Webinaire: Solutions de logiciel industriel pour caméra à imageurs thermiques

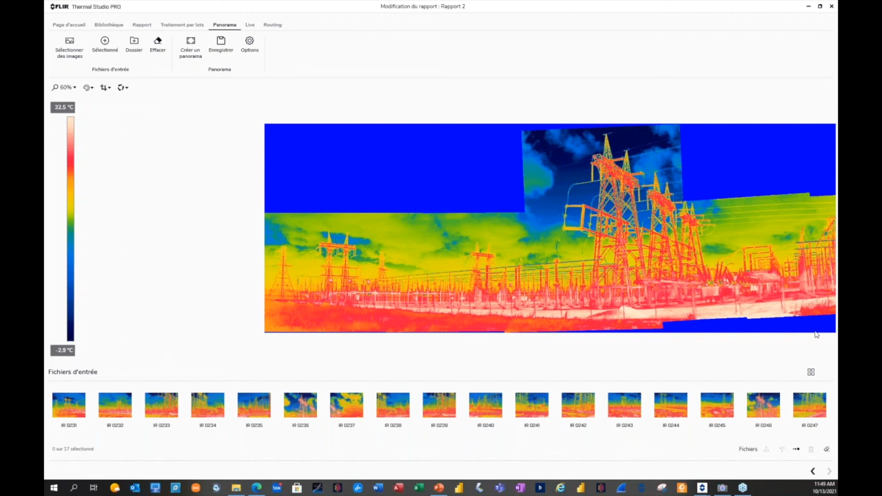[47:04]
On screen: scale top 32.5°C, scale bottom -2.9°C
Là, j'ai une image avec, excuse-moi, une image avec plusieurs photos. Je suis capable de sauvegarder ça et maintenant, je suis capable de mettre des points. Si je veux faire un delta entre point ici versus un point là, je suis capable de faire ce diagnostic-là dans une grande image. Je ne suis pas obligé de sortir, rentrer. Ça, c'est toute une image. Si j'en ai une angle qui n'est pas bien faite à cause de je ne suis pas bien placé, je peux faire des ajustements de paramètres, on appelle ça, aux rotations. Tu fais des ajustements pour générer une grande image JPEG radiométrique.